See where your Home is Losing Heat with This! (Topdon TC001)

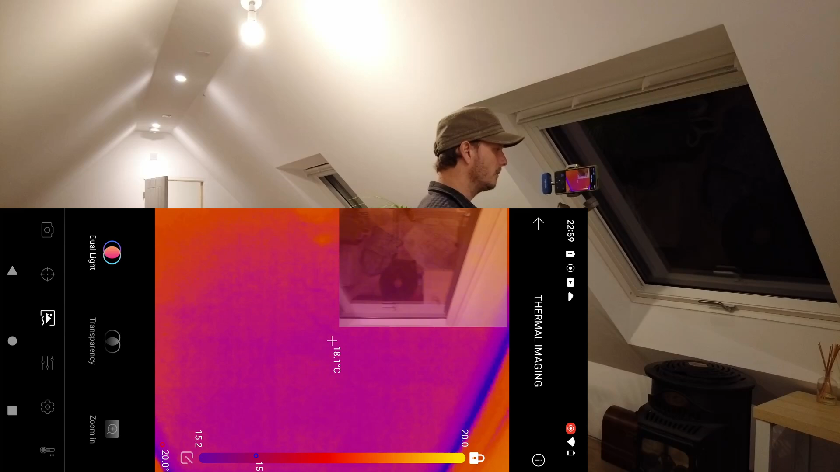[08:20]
On screen: spot 18.1°C
worst bit on here the warm edge spaces on the actual glass we've only got double glazing and there's a little tiny bit
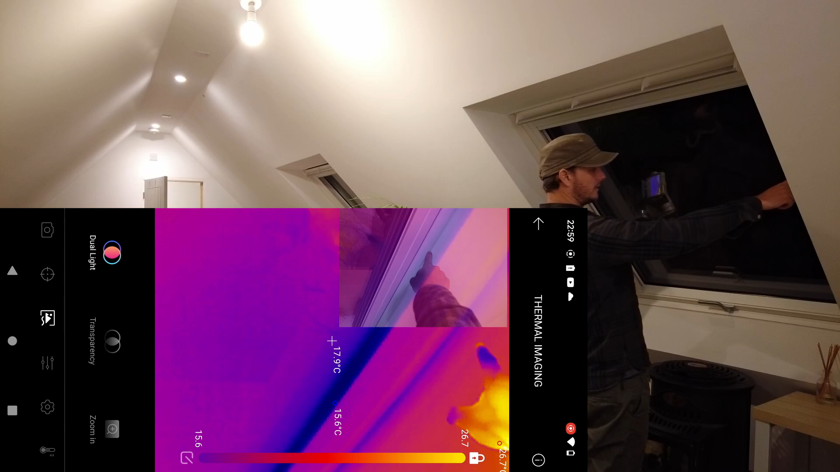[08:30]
On screen: spot 17.9°C
around this frame i'm surprised that this here
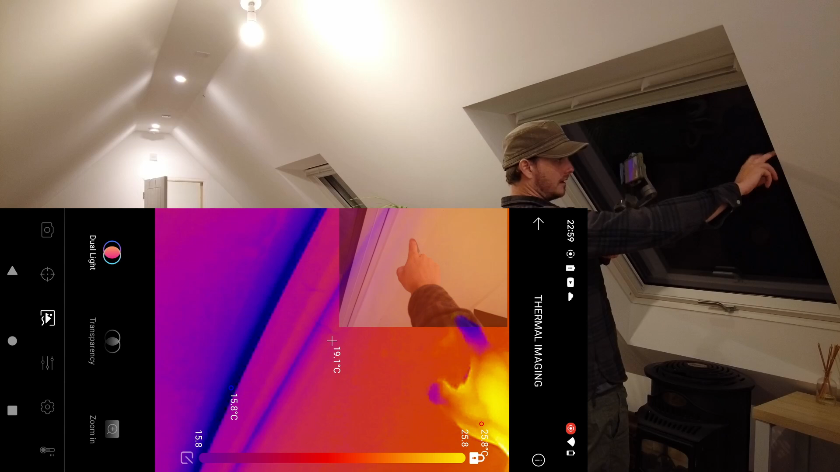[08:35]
On screen: spot 19.1°C
this reveal isn't colder because i used a tile backer board instead of proper insulation i
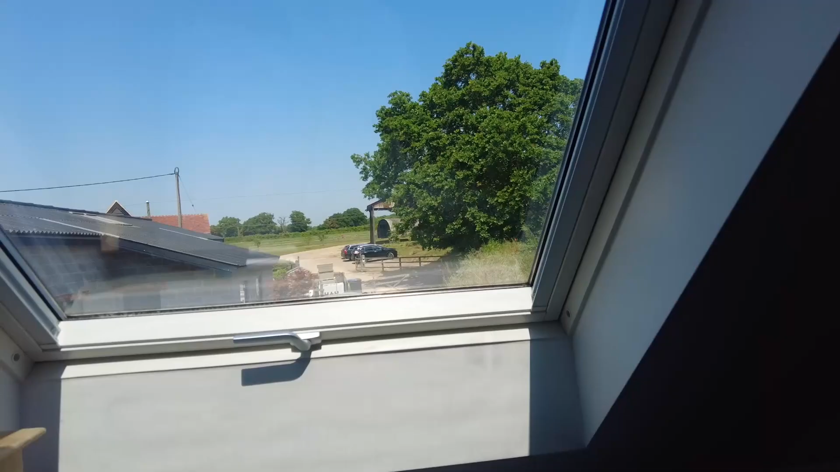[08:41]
just wanted to show you the velux in the daytime i said it was a warm edge spacer it's not a warm edge spacer it's just a spacer you can see where it's shiny
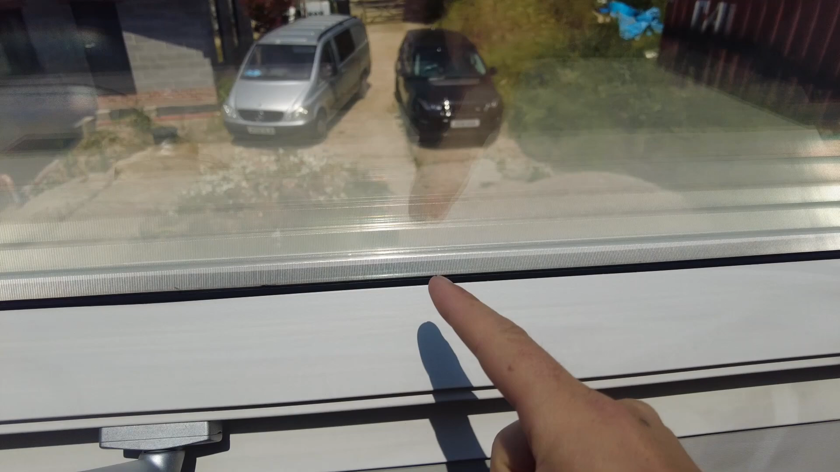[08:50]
so that's actually made out of aluminium which is rubbish in comparison to a warm edge spacer and that's the reason why i get so much condensation around the edge of the glass in the winter
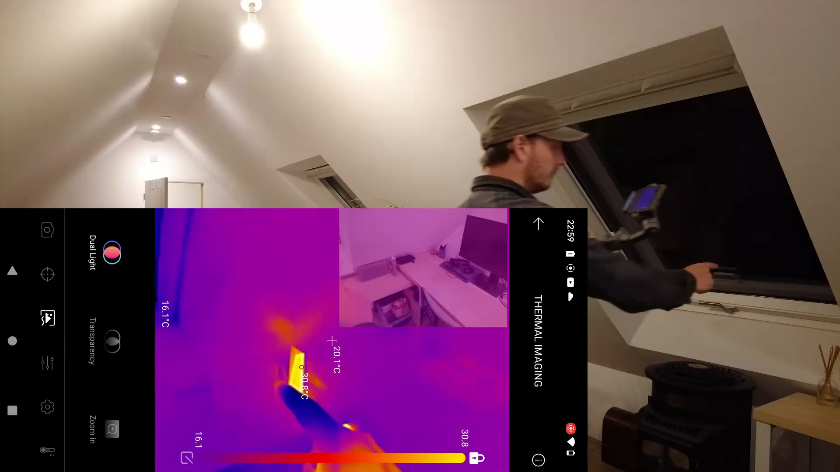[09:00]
On screen: spot 20.1°C, max 30.8°C, min 16.1°C
router router and the power pack that's starlink door the door looks like it's a bit of an issue
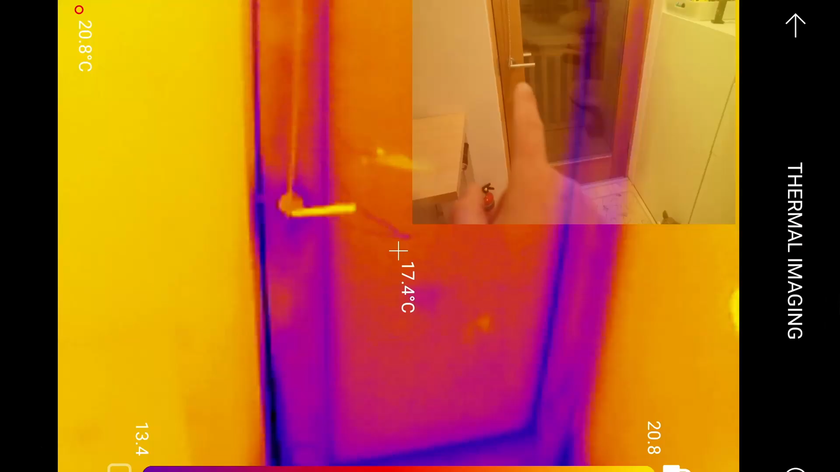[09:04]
On screen: spot 17.4°C, max 20.8°C
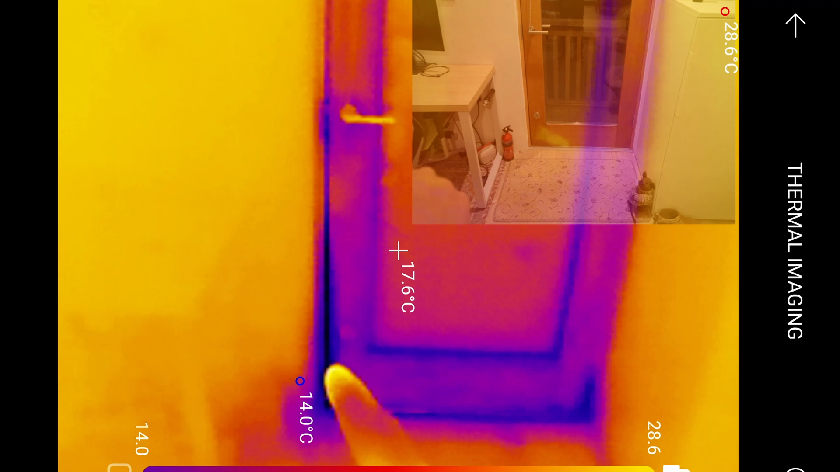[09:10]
On screen: spot 17.6°C, max 28.6°C, min 14.0°C
especially around the edge that's proper cold there rafters cold bridging
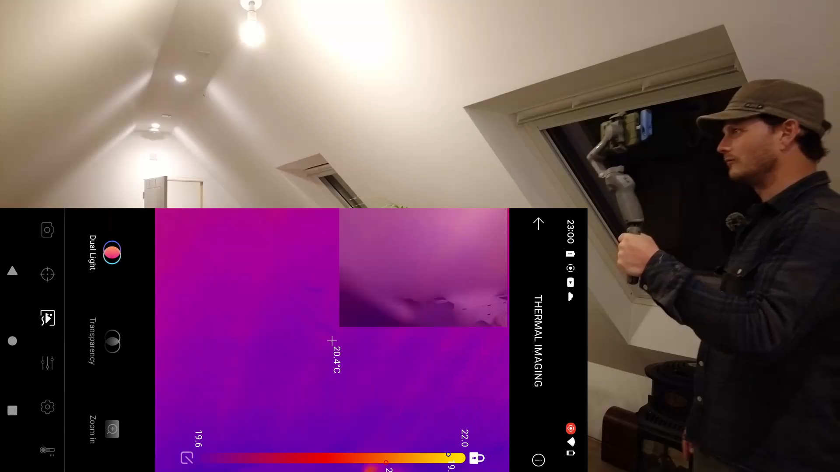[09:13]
On screen: spot 20.4°C
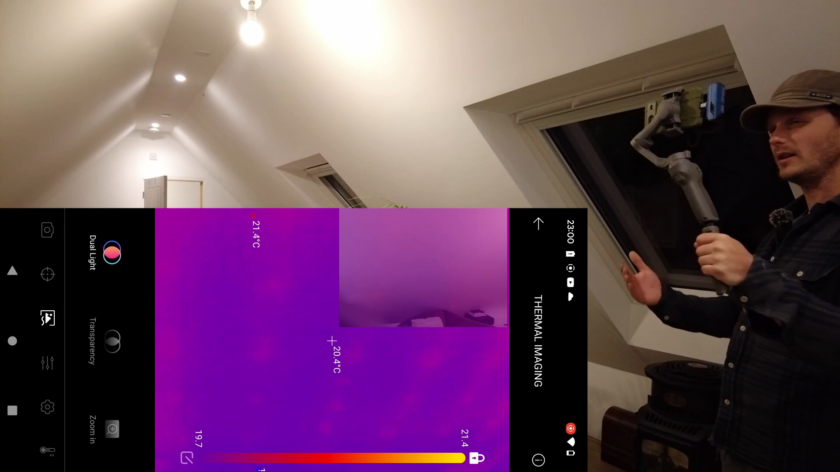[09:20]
On screen: spot 20.4°C
or thermal bridging because it can go either way so it's thermal uh it's cold and warm so you can see can you make out where the screws are and the rafters just so there's a tiny tiny tiny bit of thermal
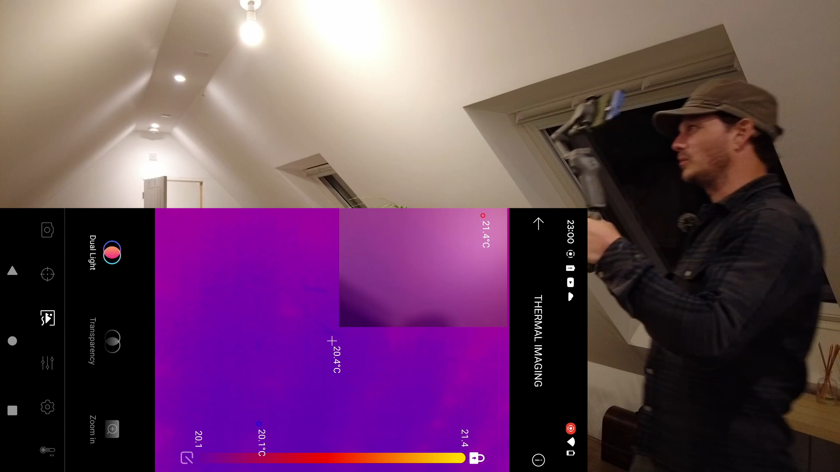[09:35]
On screen: spot 20.4°C, max 21.4°C
bridging just there um everywhere else looks absolutely fine
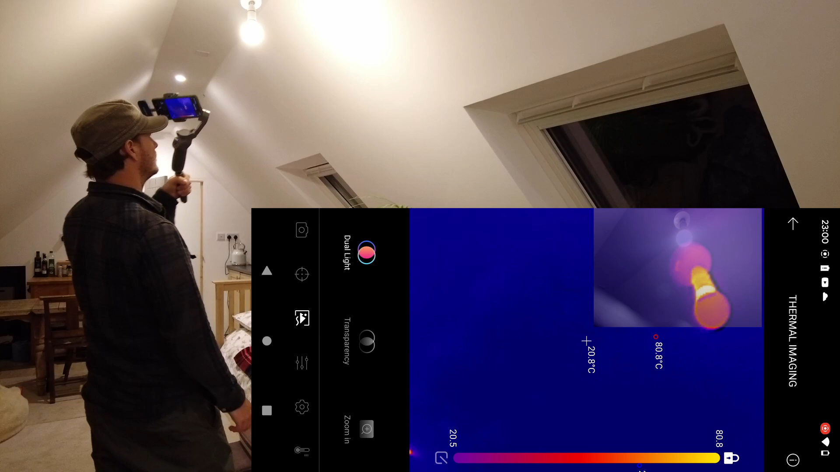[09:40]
On screen: spot 20.8°C, max 80.8°C
uh this side you can't see it at all you can't see the
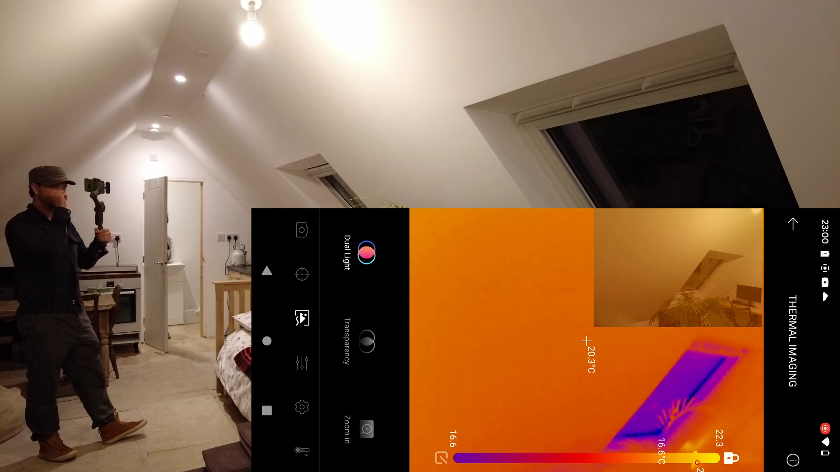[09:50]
On screen: spot 20.3°C
rafters now i think that's because that's got tiles on and over this side it's got the uh solar panels that's
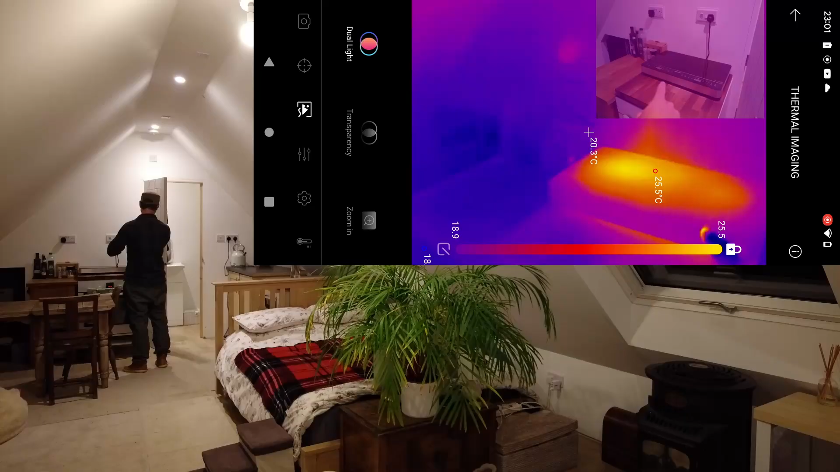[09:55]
On screen: spot 20.3°C, max 25.5°C
still warm which is crazy this is like the uh an induction hob you can see the cold water pipes
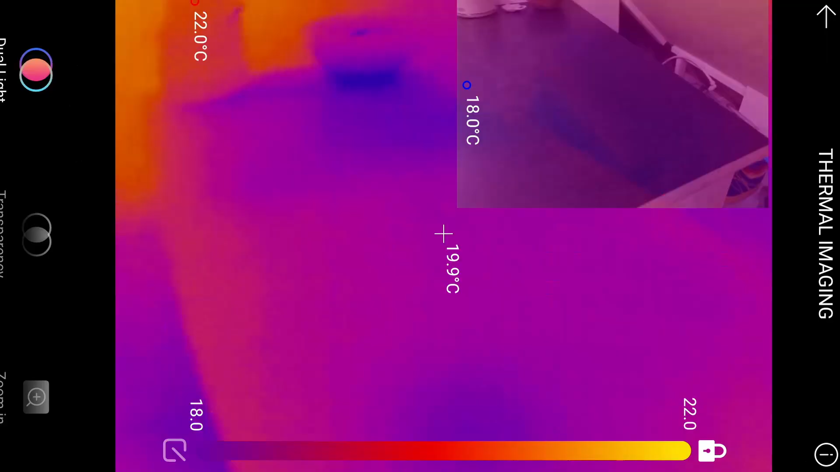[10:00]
On screen: spot 19.9°C
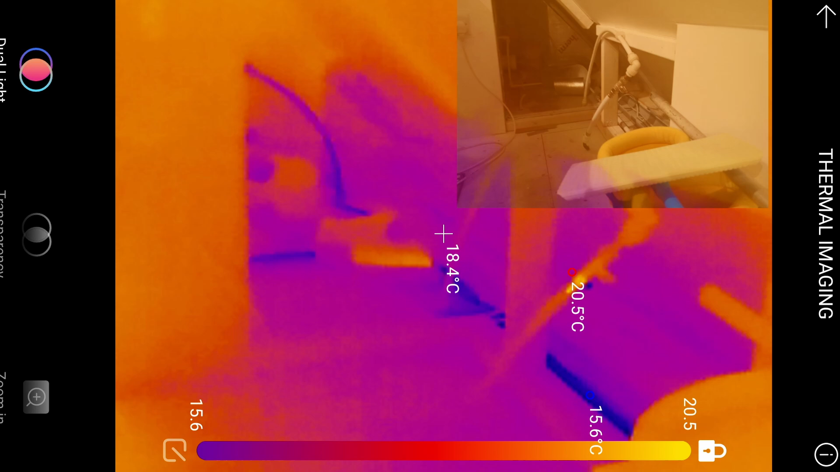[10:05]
On screen: spot 18.4°C
down there i'm surprised that there's no uh cold
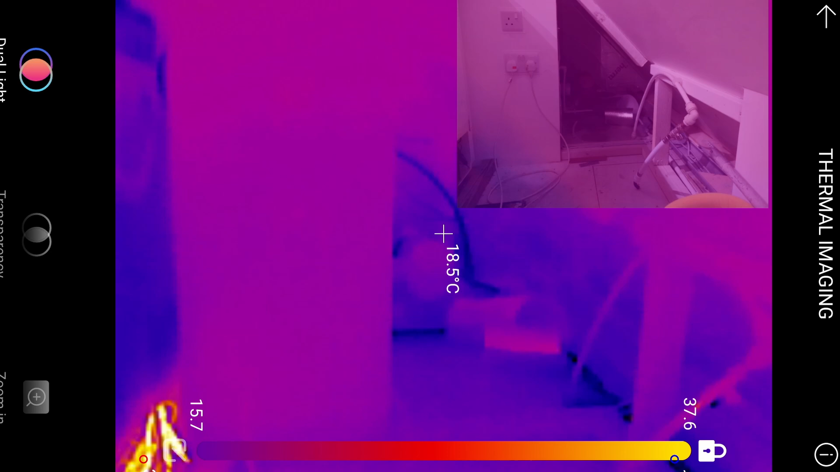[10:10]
On screen: spot 18.5°C
air coming through where the soil pipe is that's right in the center there that's fine